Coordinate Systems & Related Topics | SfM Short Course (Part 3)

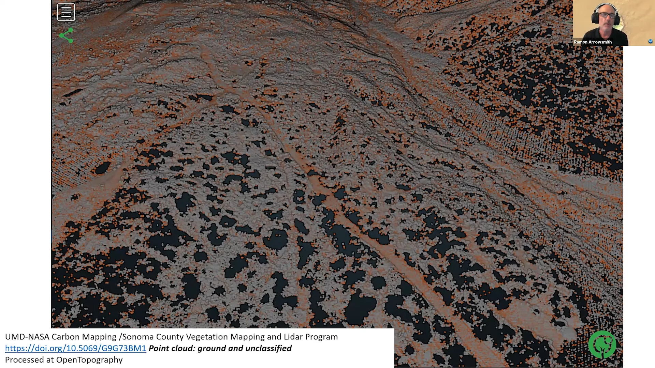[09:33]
and and seeing under the trees or through the leaves
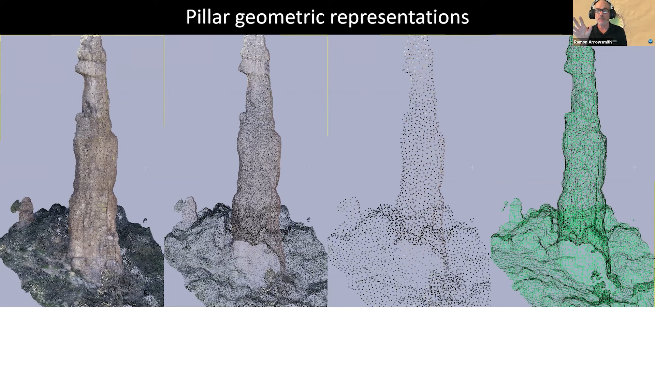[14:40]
meshing and a lot of what we do now are sort of standard products like from the mesh you can make a dem just sample it in 2d but also you can export the meshes into 3d environments like for your oculus rift or if you go to sketchfab you go with the the textured mesh and so one of the things we did with the with the uh pillar was to sort of fit cylinders to it because we cared about the um kind of the height width ratio the aspect ratio and so here's different attempts these different colors or different cylinders kind of different diameters that are um